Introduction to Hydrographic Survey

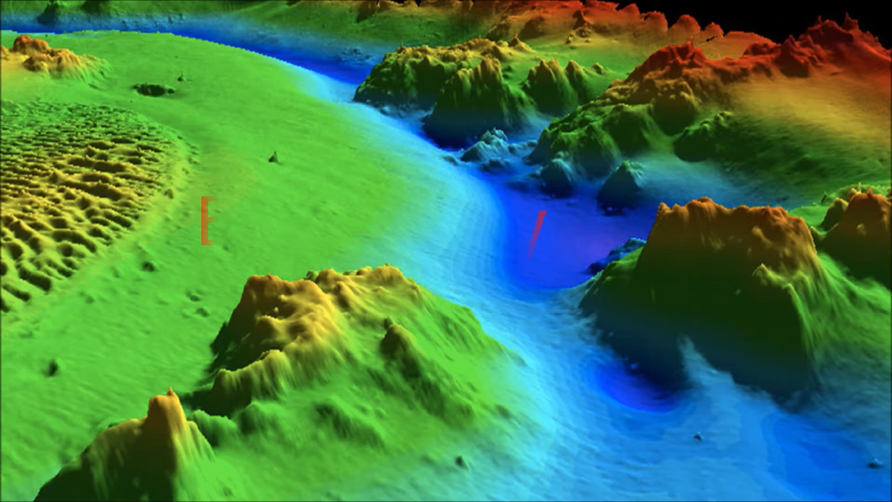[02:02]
Selepas penyelamatan dikaitkan, ini adalah apa yang kami mendapatkan, permukaan metrik yang lebih baik, di mana ia menunjukkan fungsi bawah di bawah, dengan berkaitan penyelamatan tersebut. Kami boleh melakukan semua ini dengan bantuan beberapa instrumen seperti Ecosounder.
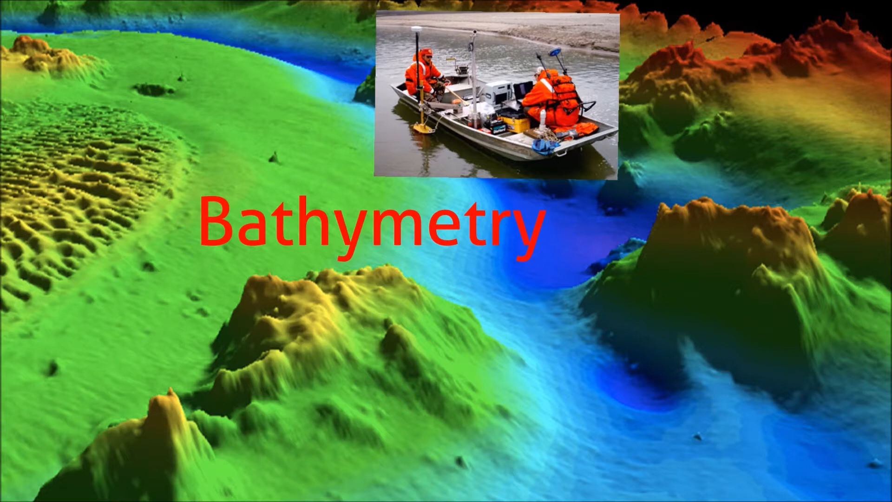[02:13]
Ecosounder adalah instrumen berdasarkan suara yang kita boleh menggunakan di bawah di bawah, di mana suara yang terbaik untuk bekerja di bawah itu.
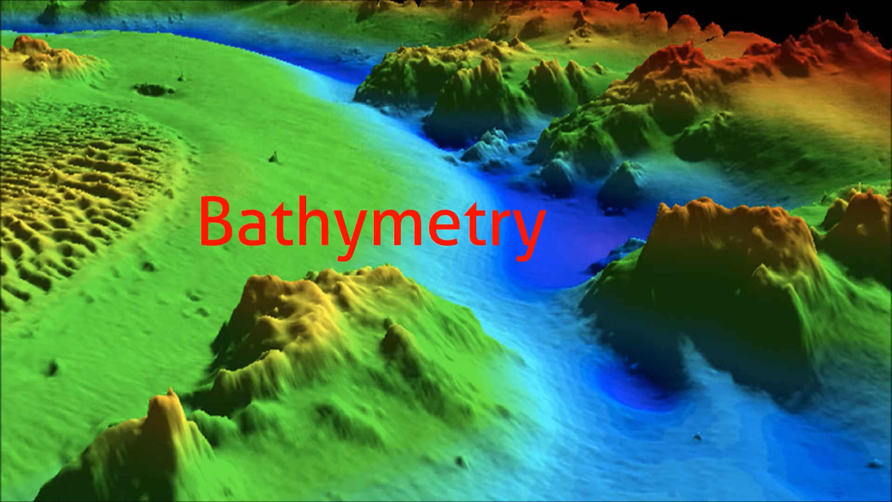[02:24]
Resultnya dapat dikaitkan dengan banyak yang kita ada di luar, di mana kita mempunyai penyelamatan kita seperti Google Maps atau aplikasi tersebut.